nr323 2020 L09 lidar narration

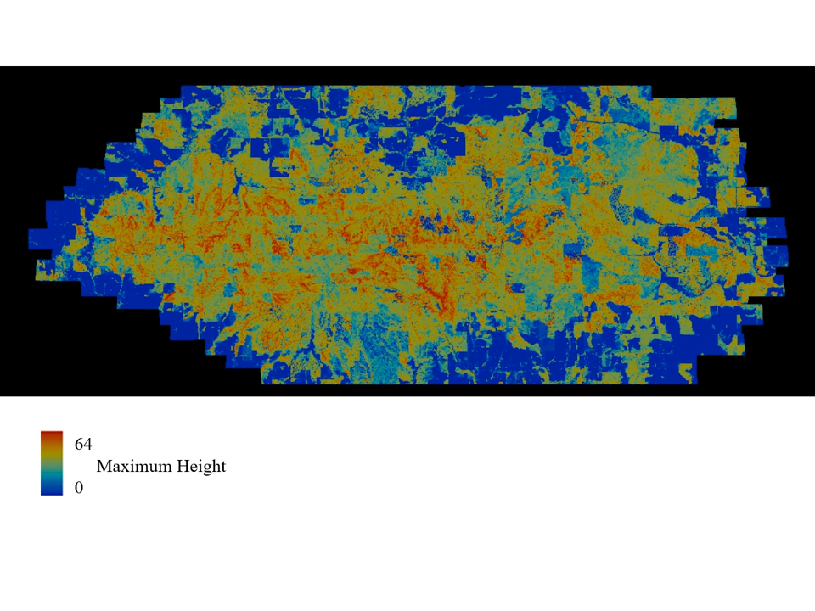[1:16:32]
island this is work from mike thalkowski and so red areas are higher blue areas are lower so maximum height is obviously one thing you can get from these systems the work i just showed you was done using lidar that was
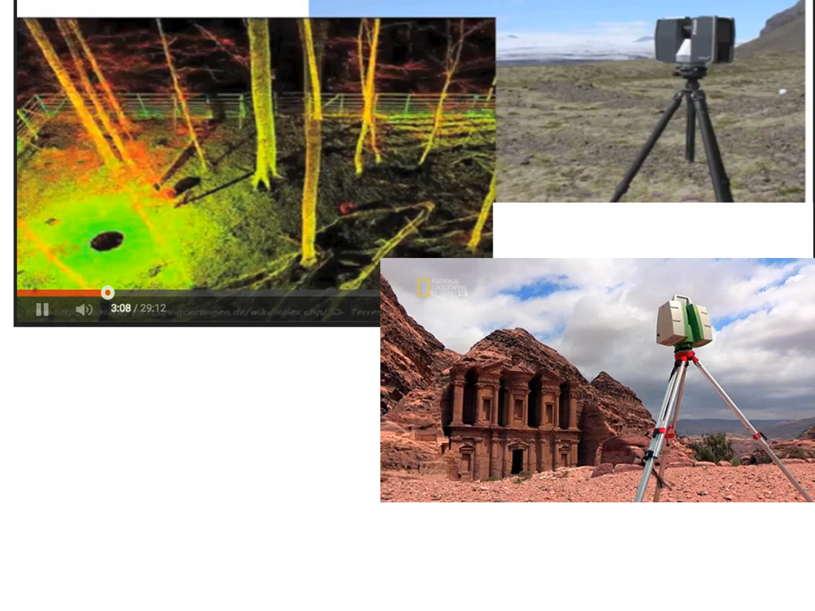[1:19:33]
and i threw this in there are also terrestrial lidar sensors and they um rather than pointing down to get a canopy they're pointed sideways so that um you're doing the typical lidar process but you're you're looking sideways that's the only way i can put it so there we have a forest example there's also a lot of archaeological work that's done with these in order to document what areas were like